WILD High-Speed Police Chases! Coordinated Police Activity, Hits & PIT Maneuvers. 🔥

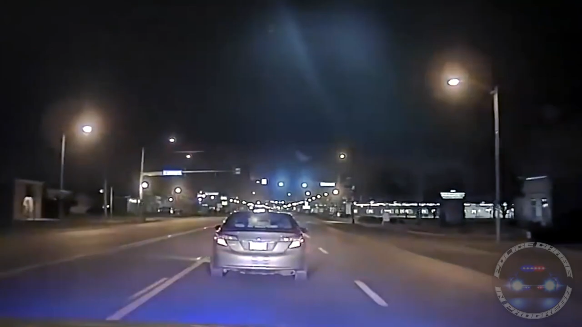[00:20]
I'm going to be at Rose and Broadway, headed westbound. Westbound, MLK.
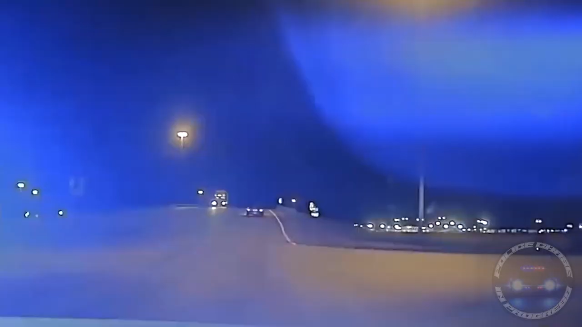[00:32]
That's a trooper, has it? I'm still calling out. Check for westbound MLK. Trooper, just pin him off.
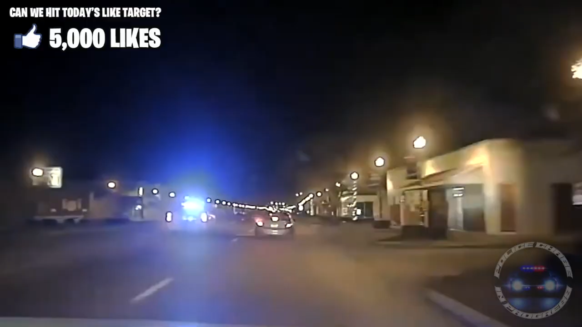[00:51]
Just lost the time.
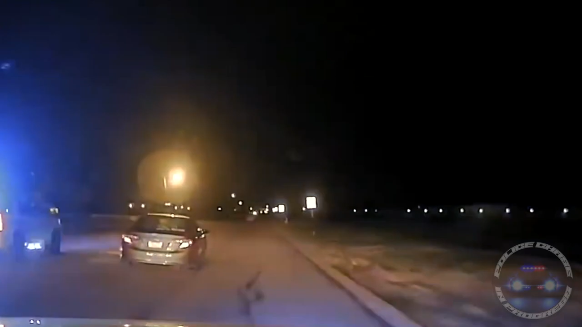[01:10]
Yep, you lost the time. All right, get somebody to sign. Send a phone, get inside. Scoot up, Reverend. Southbound on 7th Street, coming up to Jackson. Check, we got units on 9th also.
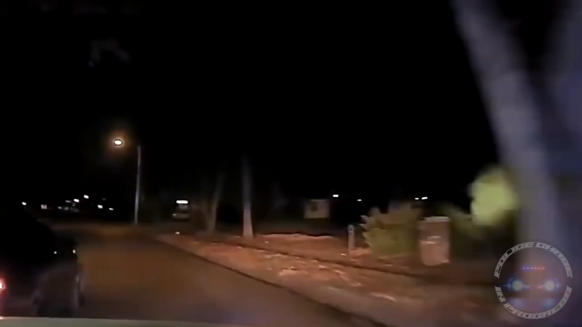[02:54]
Send him off when he gets out. He's going to continue north down to 14. He's boxing in right here. Alright, continuing north on McGaughys. Send him, go to you.